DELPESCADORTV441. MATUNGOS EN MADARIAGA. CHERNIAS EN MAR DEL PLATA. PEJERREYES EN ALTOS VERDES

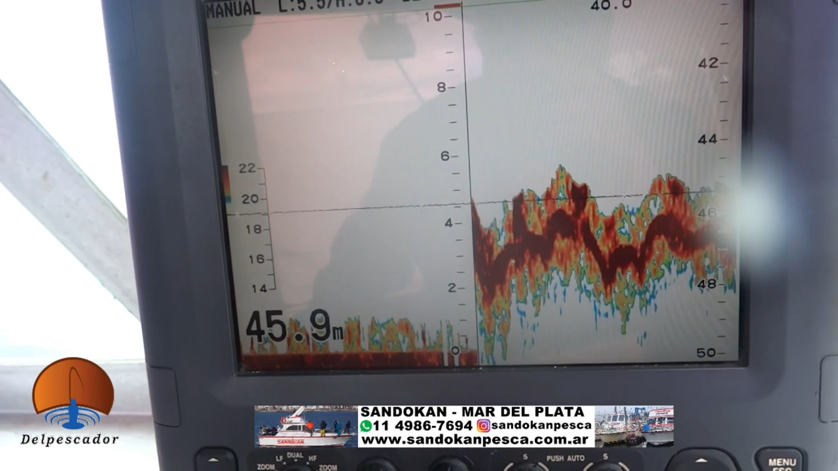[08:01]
On screen: depth 45.9 m
De aquí Mar del Plata los saluda Sandokan. En esto que es una pesca de altura, vamos a mostrar. Este que está acá, que están viendo ustedes, es el fondo. Vamos a 45 metros.